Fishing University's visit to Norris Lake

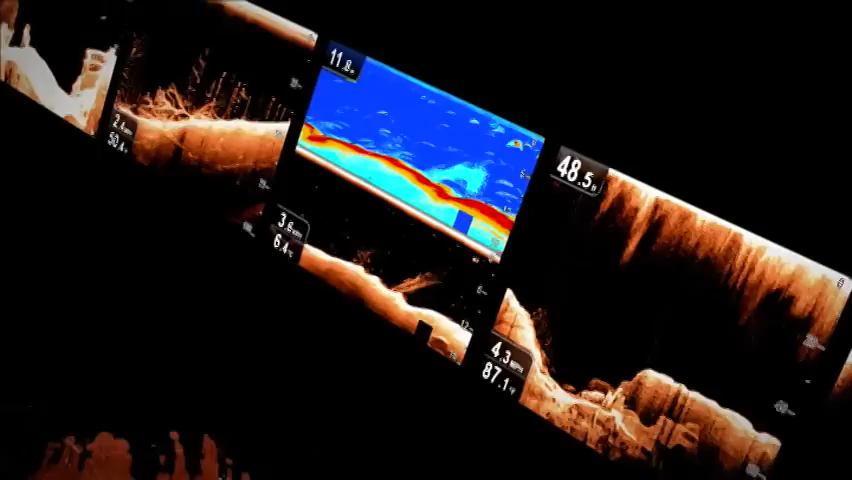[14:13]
I switched to Raymarine Chirp Sonar to see
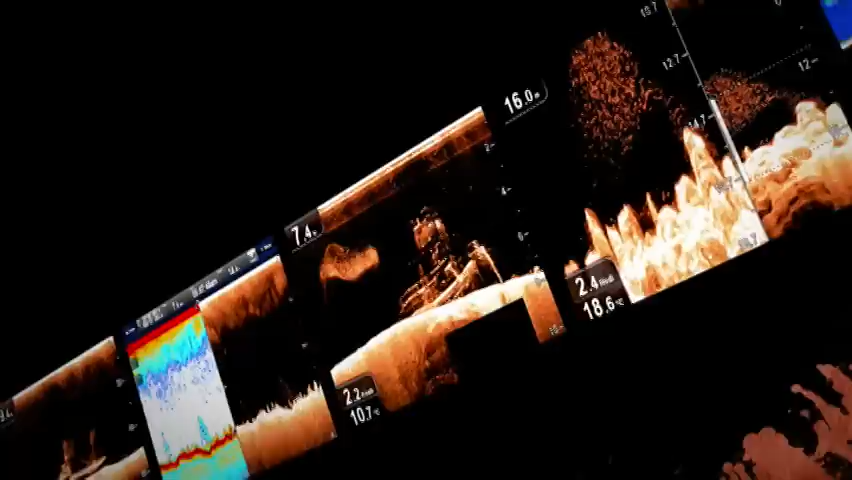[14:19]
structure so sharp and fish targets so clear, it's like reality.
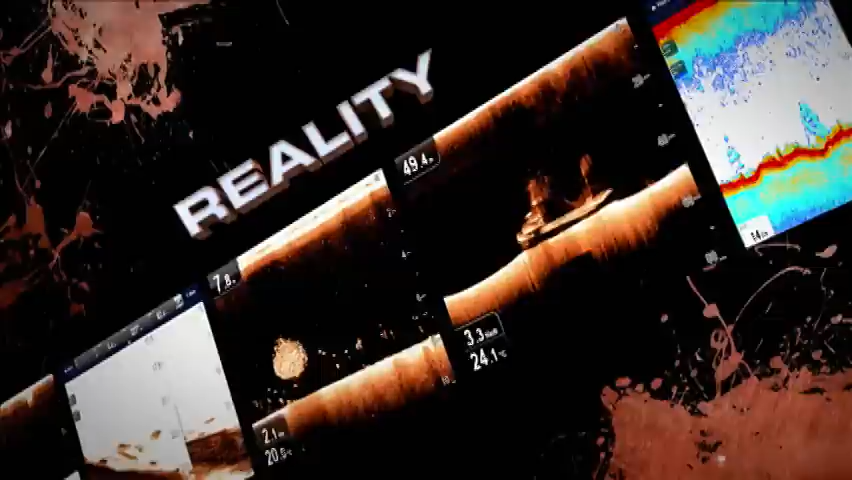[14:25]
So don't lose faith in your sonar again.